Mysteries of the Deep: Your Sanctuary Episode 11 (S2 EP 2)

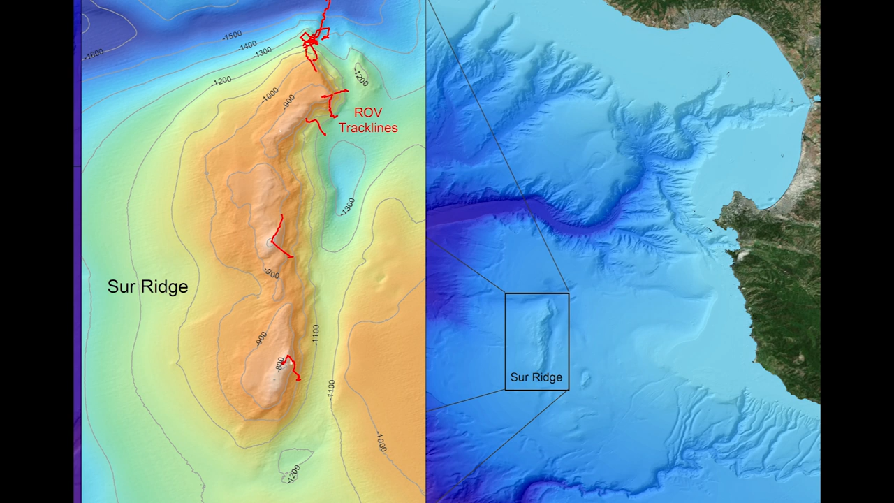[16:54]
It's on what is typically the continental shelf down to about 200 to 600 meters deep at the most. And it's a large ridge that rises up from the bottom. It's about, I think, eight miles long. And it's about, oh, half a mile deep. The bottom of it is about 1,200 meters, say 3,000 feet or so.